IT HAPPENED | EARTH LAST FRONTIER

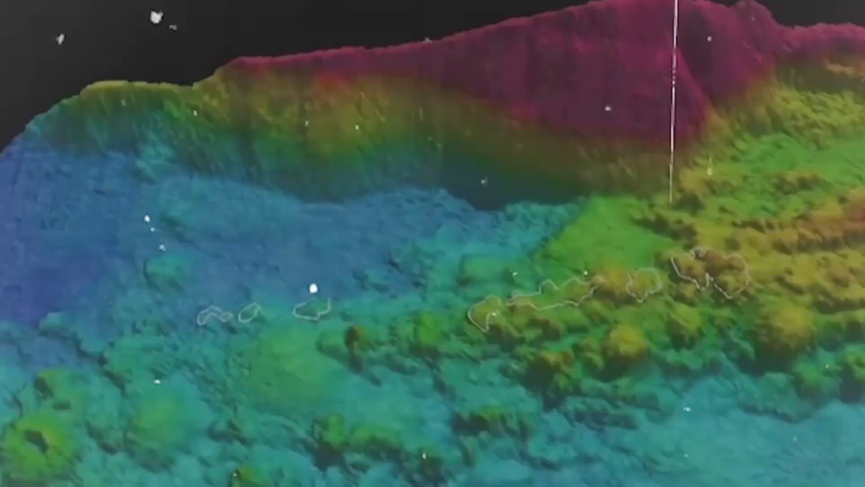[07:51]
claims it can provide data on areas of the seabed up to 10 times faster than traditional methods.